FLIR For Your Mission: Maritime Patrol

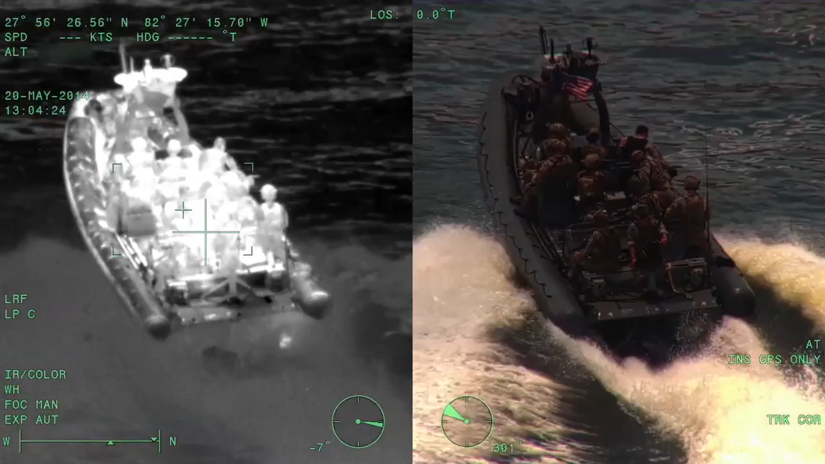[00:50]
An advanced digital architecture means simple integration with radar and other onboard sensors.